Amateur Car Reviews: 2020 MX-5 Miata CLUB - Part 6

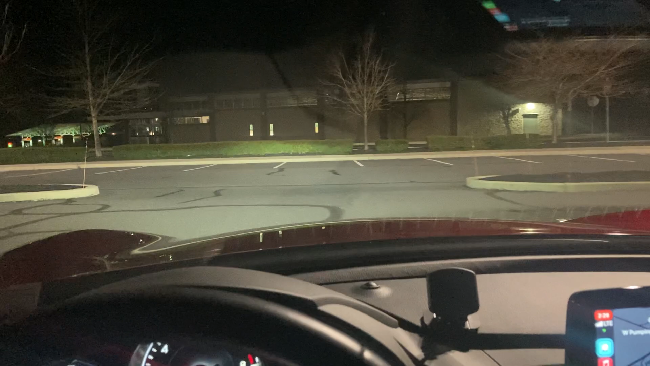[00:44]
um one of the things i noticed with this car which i thought was odd now some people laughed at me especially the guys on
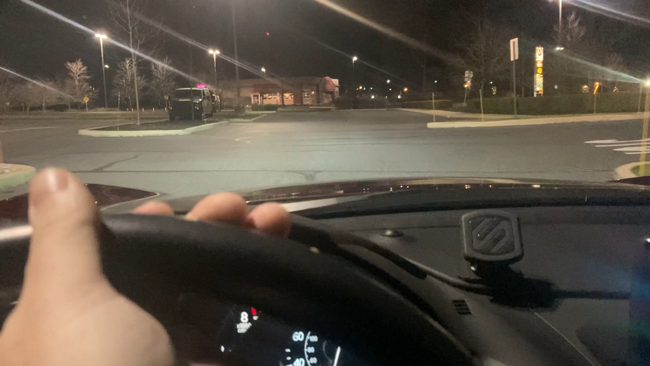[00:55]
the miata list because they're they're they are a bit older um for the most part is that you can actually see the